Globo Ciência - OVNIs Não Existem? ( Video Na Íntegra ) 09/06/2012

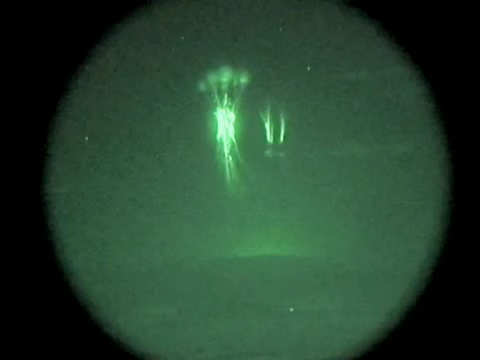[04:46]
São fenômenos chamados sprites, que costumam ser confundidos com luzes no céu, com objetos voadores não identificados.